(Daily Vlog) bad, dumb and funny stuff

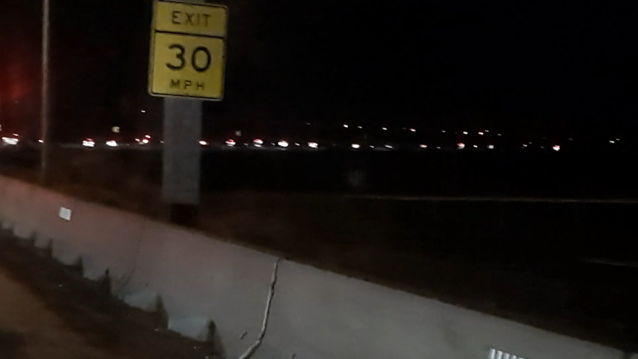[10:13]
That's how many cars there are backed up. Also another lane up ahead, like you guys can see like up there on the top.
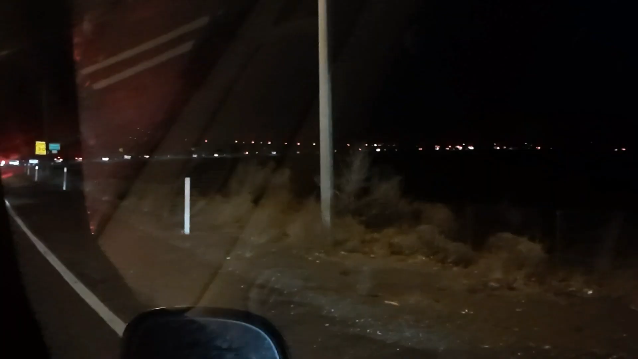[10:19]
But we're probably gonna be here for a while. Guys, all those lights over there is like way back from traffic.
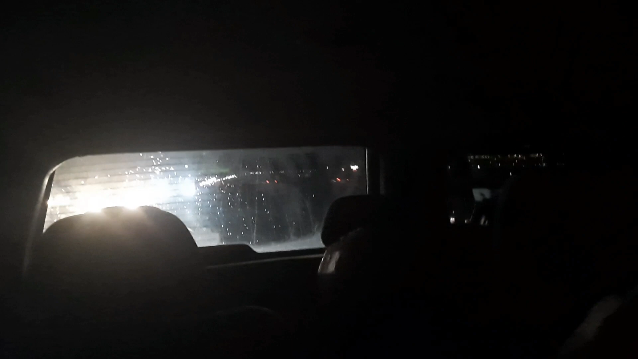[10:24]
Oh my god. So we just took like an easier way how to get out. Oh, we're still here. No. We're on the bridge right now, but like, I'll show you guys where it showed the accident.
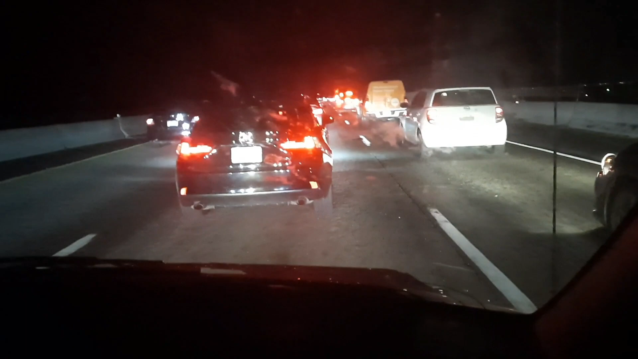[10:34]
Oh yeah, they got hit pretty good. Oh damn, where? Oh my god.